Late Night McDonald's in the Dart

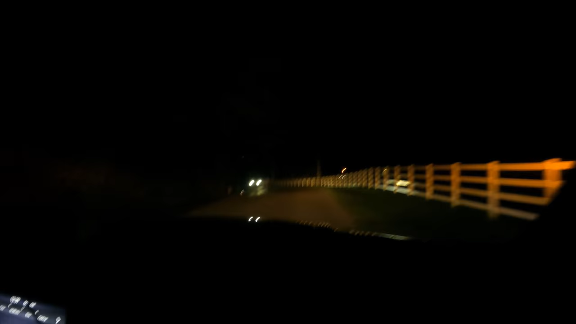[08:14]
Oh. Wow, they weren't lying, were they? That is a Dodge Dart that is in the ditch. Really? Here, you can probably see it better out your window.